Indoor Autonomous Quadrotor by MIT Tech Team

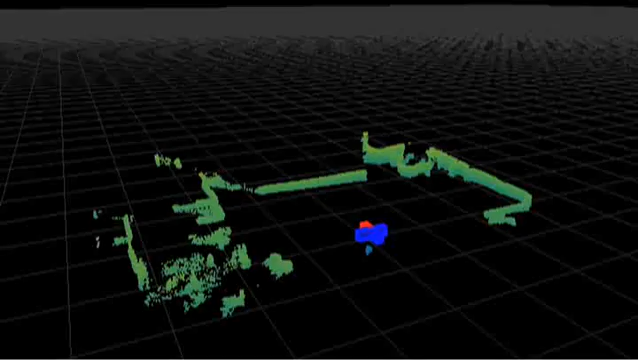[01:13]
state estimates are accurate enough that we can accurately identify and locate a window in
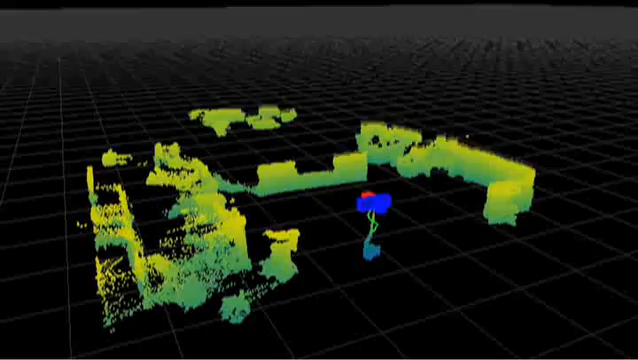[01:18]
the 3d point cloud generated from the raw laser scans
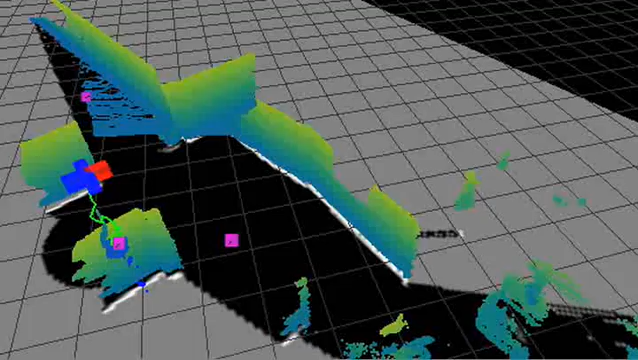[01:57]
that allows us to map unknown environments the map generated by the slam algorithm also
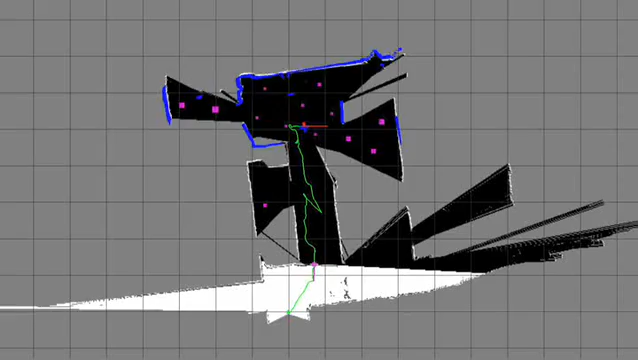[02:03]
allows us to perform completely autonomous exploration of unknown environments the
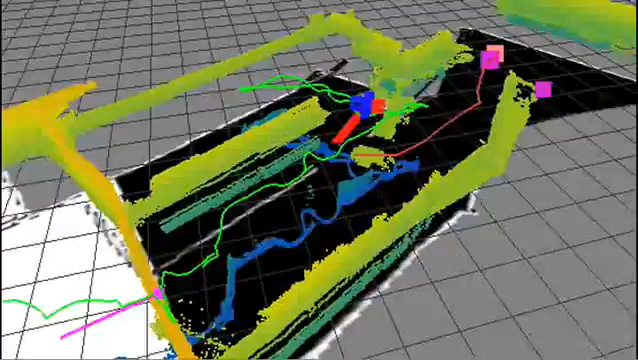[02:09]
exploration module seeks to balance learning the geometrical extent of the environment with sweeping known boundaries of the map for a visual target